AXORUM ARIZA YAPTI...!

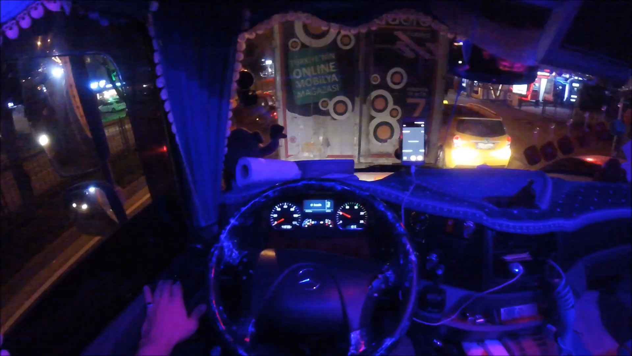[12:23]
Herkese merhaba arkadaşlar, hayırlı akşamlar olsun. Allah şükürler olsun, şu an Ordu'ya kadar geldik.
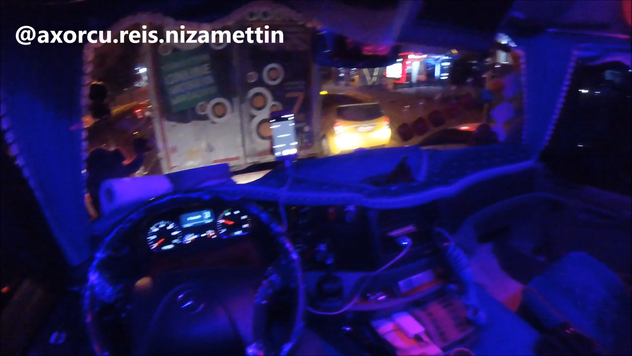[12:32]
Şu an Ordu merkezdeyiz. Her zamanki gibi yine trafik, yine bir yoğunluk devam ediyor.
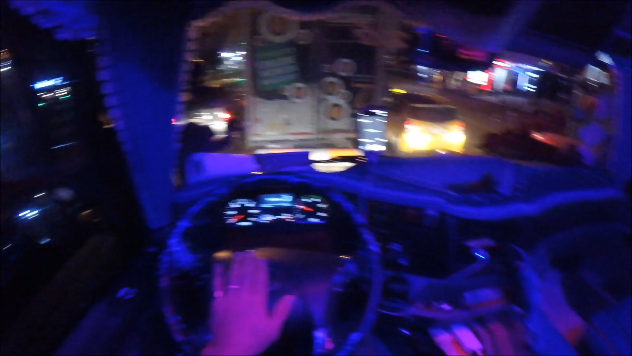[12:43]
Ama ne yapıyoruz, tabii ki acele etmeden, ufak bir aksilik de olsa dahi yapmadan gitmeye çalışıyoruz
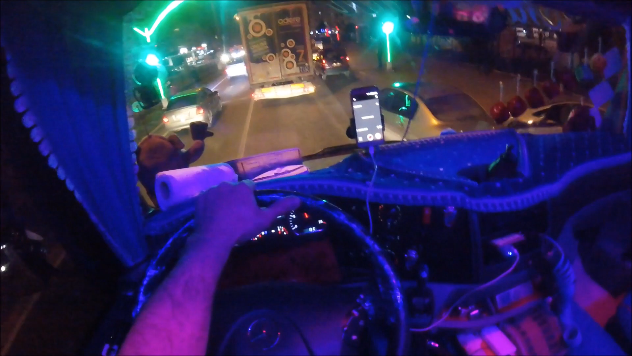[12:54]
ama bunlar. Yani bizim sağ tarafımıza girmeyi seven arkadaşların sayesinde bizim kazalarımız, ne bileyim ufak tefek sıkıntılarımız kaçınılmaz oluyor. Kaçamıyoruz. Biz yine de sağımızda, solumuzda dalmadan şeridimizde uygun bir şekilde gidelim diyoruz. Bu arada da kamerayı açma sebebim bu.
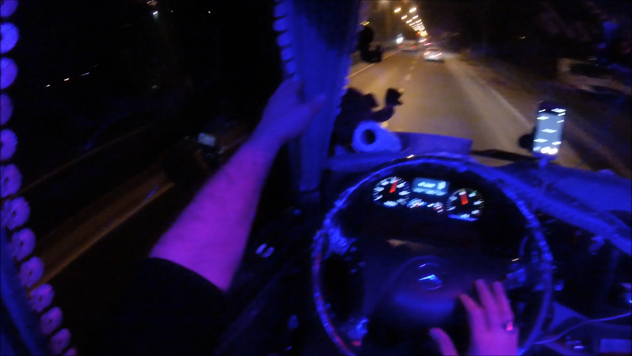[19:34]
Bu arada gördüğünüz gibi perdelerimi taktım. Şimdi rahat bir şekilde işte bir saat sonra işte akşam yemeğimi yedim evde. Ondan sonra gönül rahatlığıyla çıktım yola. Şimdi gidiyorum arkadaşlar. Şu an Ordi'de çıktım. Allah'ın izniyle Gülyalı'ya doğru gidiyoruz. Şu an Ordu üniversite kavşağının oradayız. Artık bu akşam da film var. Sen Anlat Karadeniz.